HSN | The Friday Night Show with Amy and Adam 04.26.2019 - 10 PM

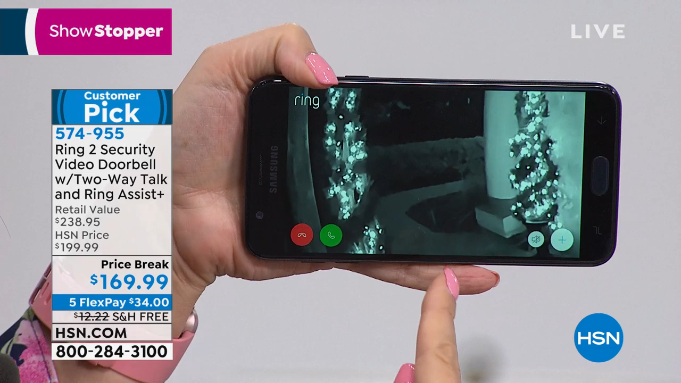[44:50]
Here's my little lighted topiaries. Yep. They're seeing a little bit of wear and tear out in the hot Florida sun. Sure, so they're starting to shed everywhere. They were pretty for a minute. But anyway, as soon as someone steps foot on my property right here, I get a notification.
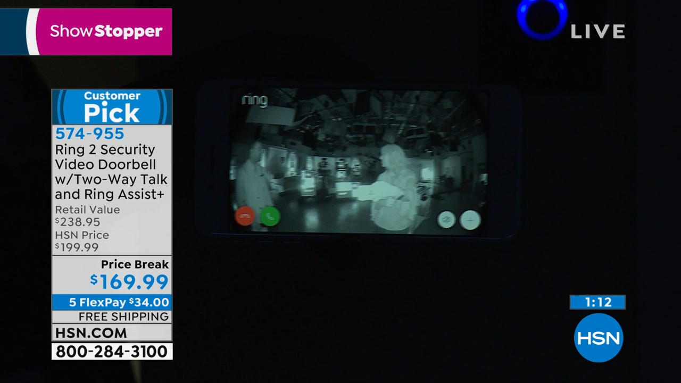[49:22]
You see the whole studio. I can see Adam all the way over here to the side of the door. I look can't at that. Hide over this you side. You can't hide from me, no my friend. Away. I've got the Ring doorbell. I know everything that's going on. So we love this great technology. So that's going to allow you to see at night, which is really incredible.